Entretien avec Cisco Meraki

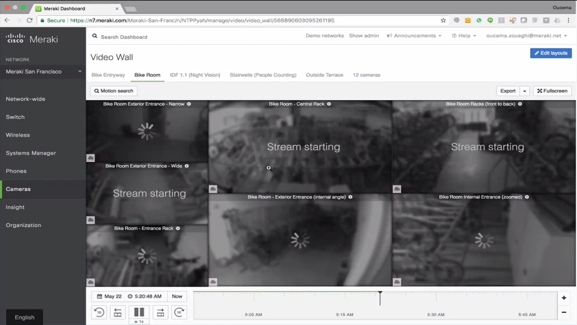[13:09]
je pense qu'on a un seau dans lequel on met des petites bouteilles d'eau. Je vais voir qui, par exemple,
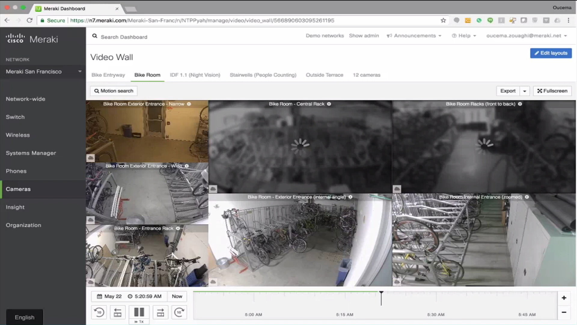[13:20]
s'est servi des bouteilles. Bon, je prends cette caméra. Donc, le seau, il est là.
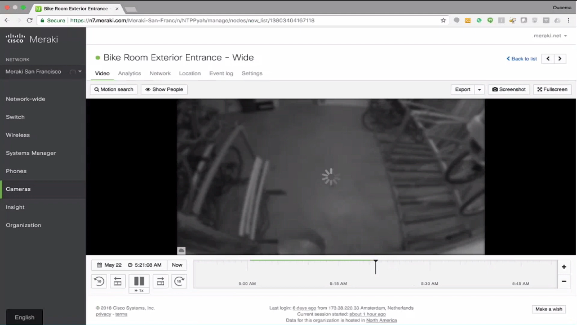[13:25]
Donc, j'ai pris cet exemple, mais il y a plein de use cases. Le seau, il est là. Donc, je cherche, la caméra, elle est en train de dessiner. Donc, là, je suis à Paris, mais je suis en train de regarder une caméra qui est à San Francisco. Donc, le seau, il est là. Je viens, je clique sur recherche de mouvement.
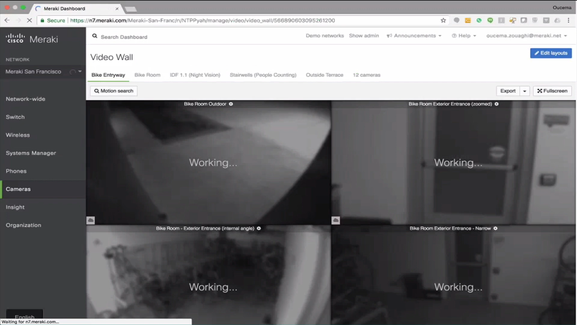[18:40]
Donc, on a parlé de la durée de rétention. Donc, je prends cette caméra, par exemple.
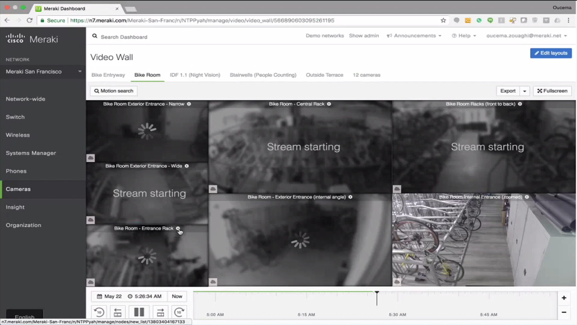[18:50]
Et on va voir que, en sélectionnant la résolution,
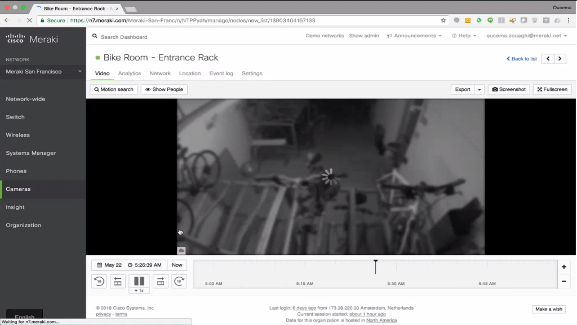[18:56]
en activant la rétention par recherche de mouvement, je peux augmenter la durée de rétention sur ma caméra.